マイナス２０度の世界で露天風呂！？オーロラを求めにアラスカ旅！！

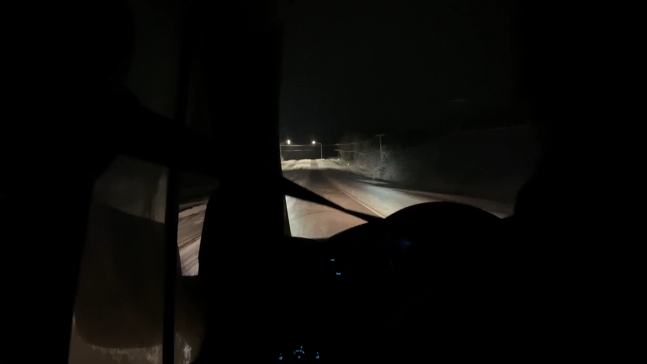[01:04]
There, Alaska needs more light than like, yeah. we don't see the outside, you know, it's kind of dangerous. Yeah, it's a different place. It's my first time in Alaska.